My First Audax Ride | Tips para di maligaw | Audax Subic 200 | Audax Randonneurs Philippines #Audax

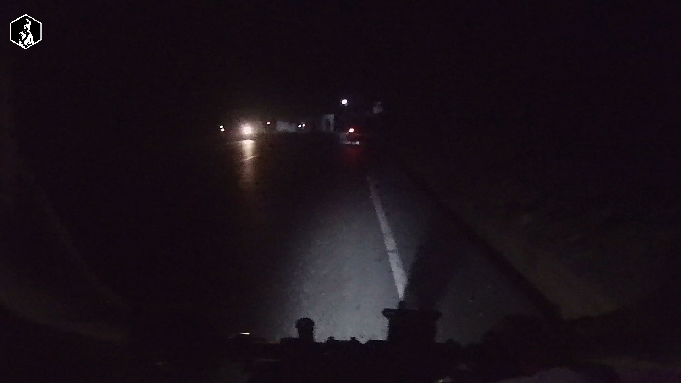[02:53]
Papunta dun sa cementerio hanggang makalagpas ka. Hanggang dito. Pero banayad lang naman.
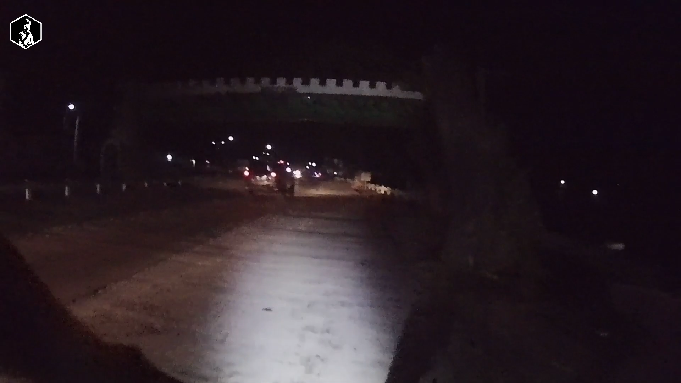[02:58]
So papasok na tayo ng Castillejos.
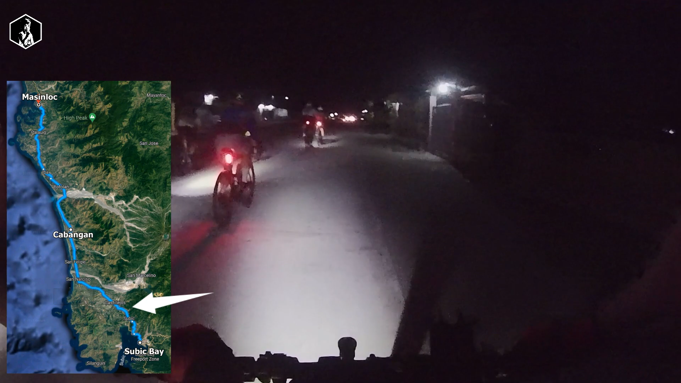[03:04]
Papasok na tayo ng San Marcelino. Time check 5:05.